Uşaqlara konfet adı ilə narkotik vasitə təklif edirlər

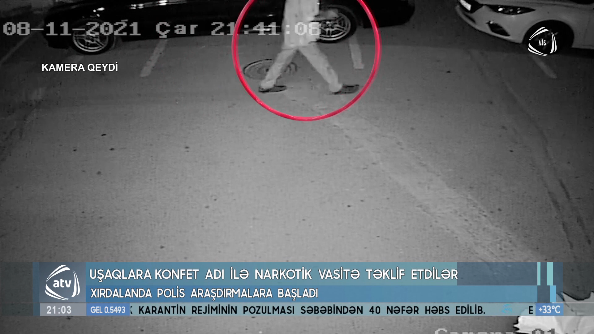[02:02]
Yaşayış binasının kamera görüntülərində gecə saatlarında uşaqlara dırnağarası konfet təklif edən həmin şəxsin görüntüləri bu cür qeydə alınır.